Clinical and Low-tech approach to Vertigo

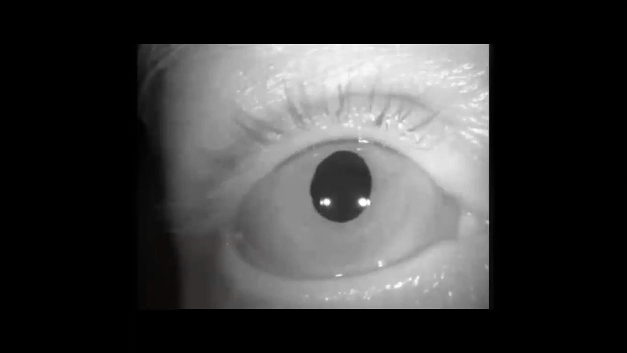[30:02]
So this is why you do hyperventilation in every single patient, as well as an audiogram. Really nice, really nice video there. And I think this one really does tell a thousand words. Massive irritation of that spontaneous nystagmus. Huge. Okay.